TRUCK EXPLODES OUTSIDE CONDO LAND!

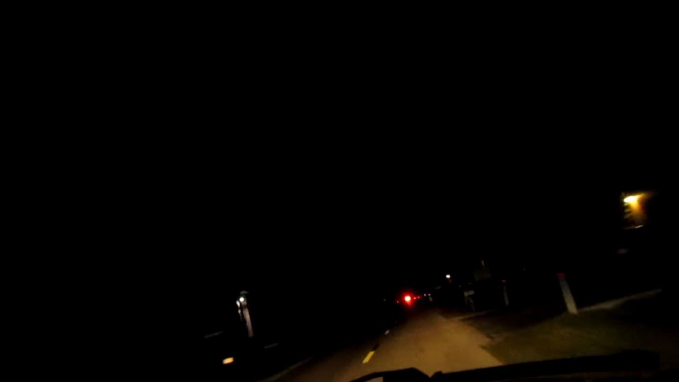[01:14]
Yeah, but it was past. Yeah, might be in the middle. Watch out, guy up here stopped. Just by stopping us. Oh. What the hell? Let's pull over here. There you go. Pluck the road. We'll get down there.